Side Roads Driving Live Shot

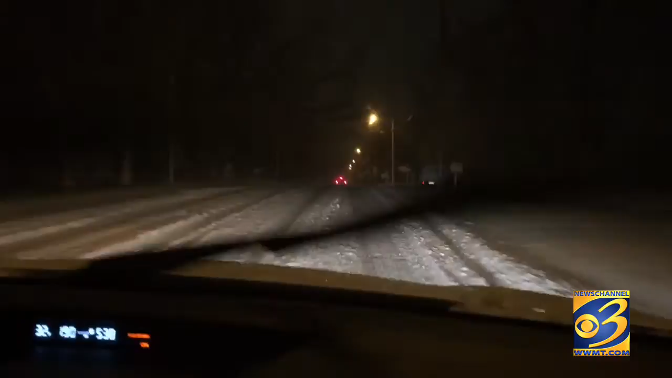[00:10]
Has not been touched by a plow yet this morning. Very slow going. All we can see is a two track plus the snow is continuing to come down. You can see the car in front of us just riding their brakes as they come down the hill and it is very slippery here. So give yourself some extra time this morning.